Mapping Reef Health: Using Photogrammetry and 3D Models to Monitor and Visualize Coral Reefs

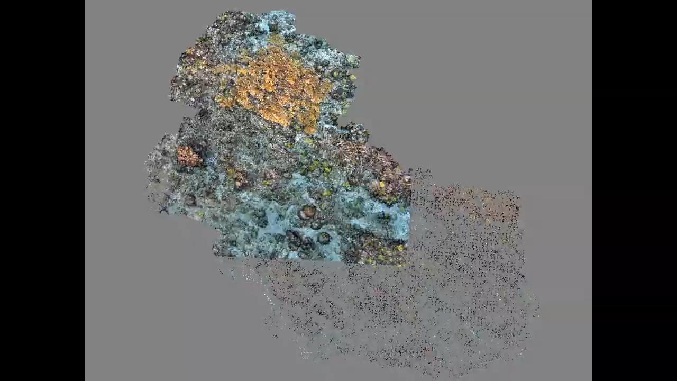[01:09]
that it's become possible to use it on a large enough scale to create underwater models of coral reefs, just like this one.
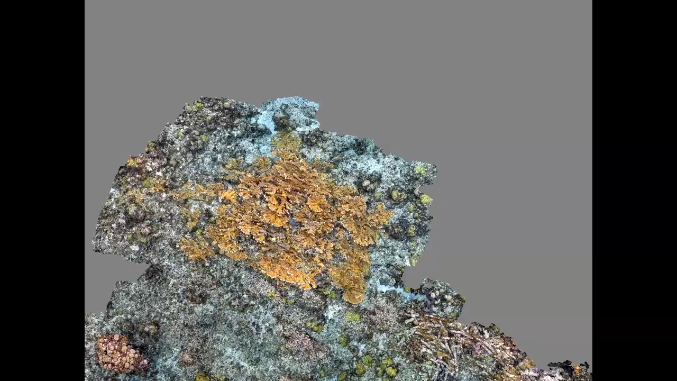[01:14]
We at the Perry Institute are using photogrammetry to help us monitor, restore, and protect coral reefs in the Bahamas.
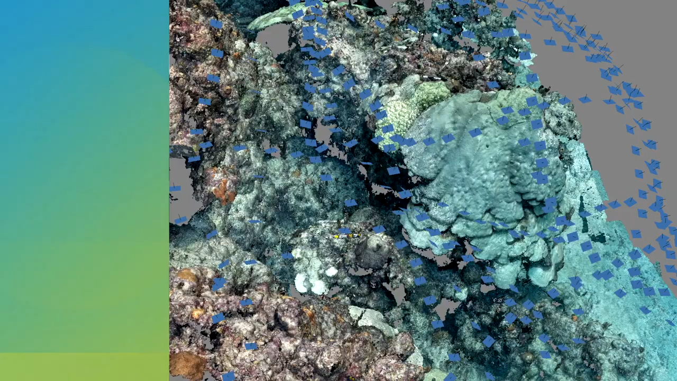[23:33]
And you'll also notice that many of these corals are bleached. This photography was taken right after Hurricane Dorian,
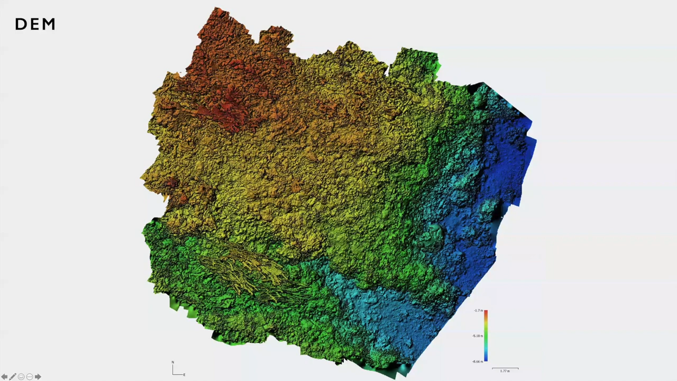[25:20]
which is a great indicator of habitat quality. That's why healthy coral, part of why healthy coral is so important for the ecosystem. So we've got two-dimensional and three-dimensional products.
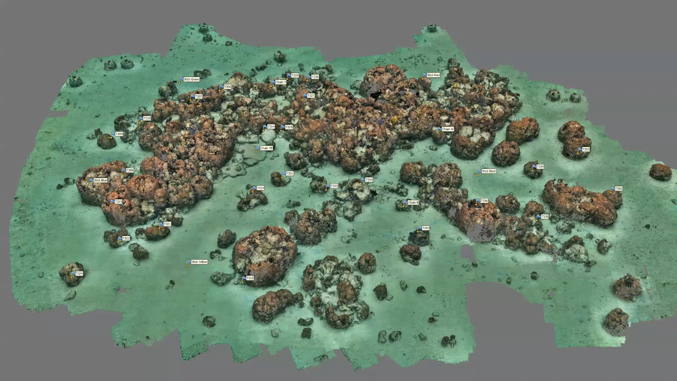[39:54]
tagged colonies of the coral here that we have genetic, we've collected genetic samples from. And so having this map is an amazing complement to having that genetic data. We can tell where on the reef each sample came from. You can also use it to visualize larger sites like this one.